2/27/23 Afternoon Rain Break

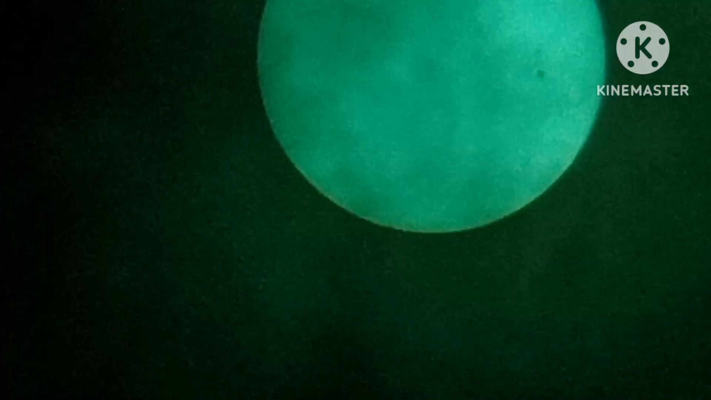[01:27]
There we go. I have to wait. I think I can see one at the 3 o'clock, the big one. Wind's still getting pretty hard even down here. It's ground level.
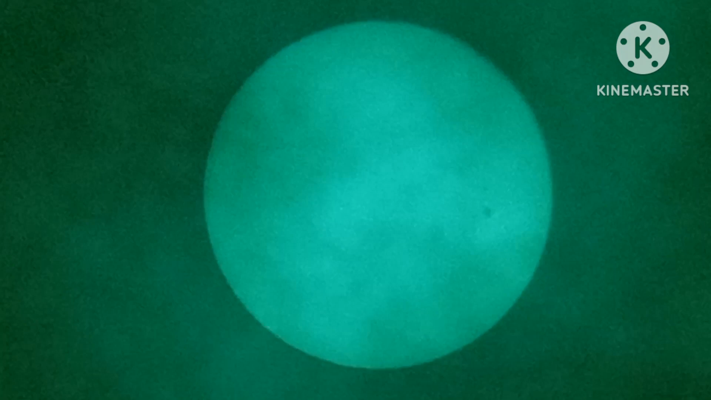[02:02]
Let's see what happens if I put it on default. Just for a moment. Always got to get that still shot.
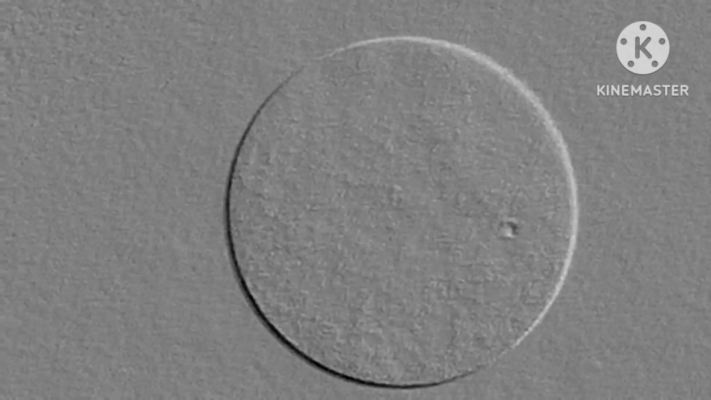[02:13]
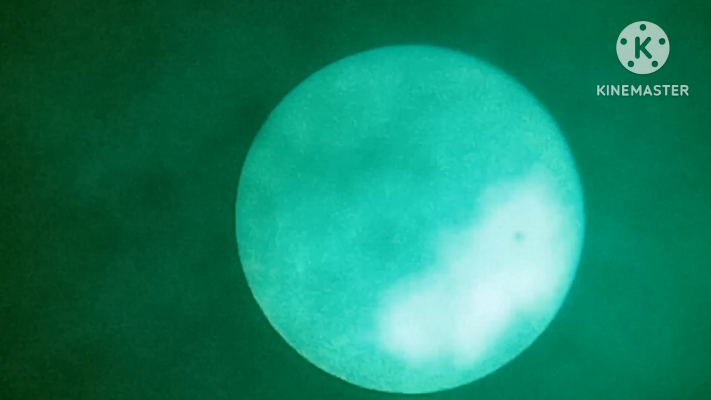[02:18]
Darken it up a little bit. See that big one now? I think it's bright on the right. Lighten it up just a little bit. 50-50 shot on that one.
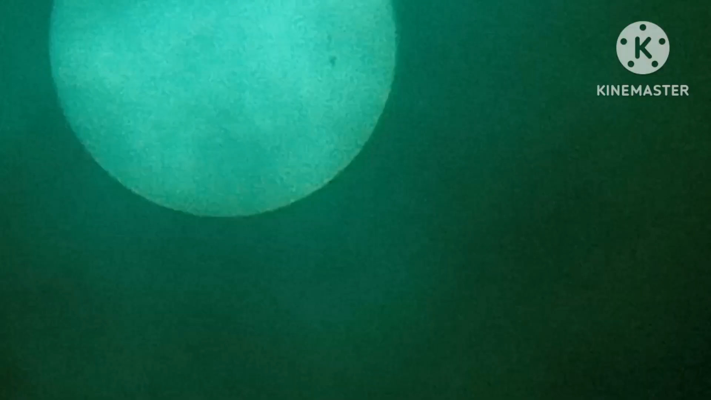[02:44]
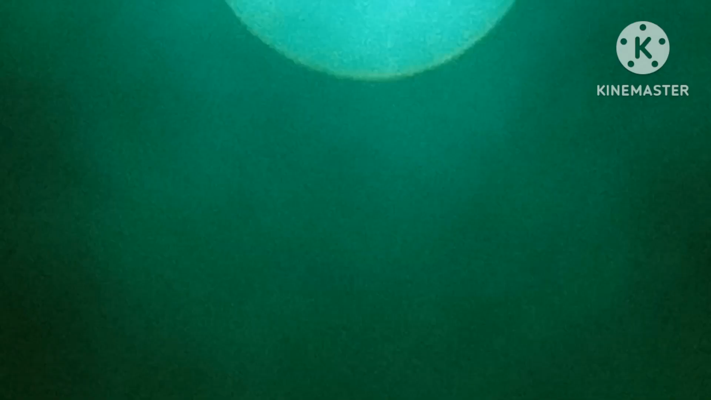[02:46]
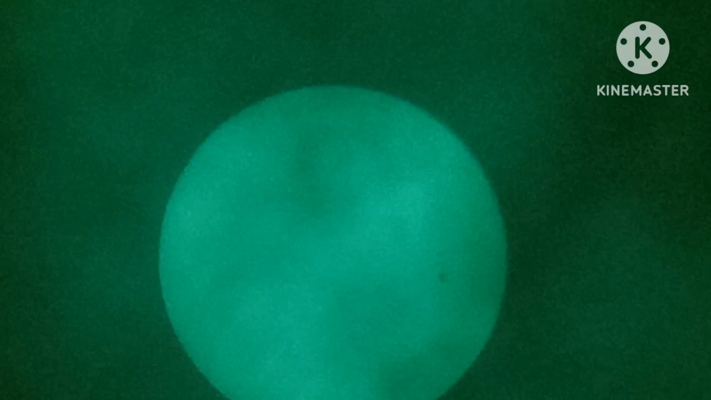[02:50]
That's going to do it. Don't wait. It's getting a little bit brighter.
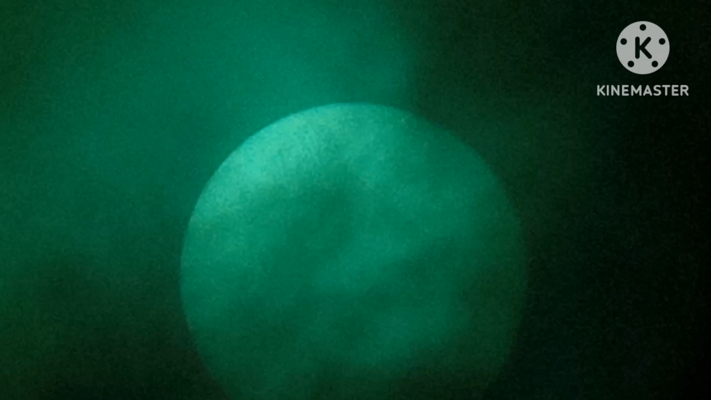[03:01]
And then it's just going bad. Real fast.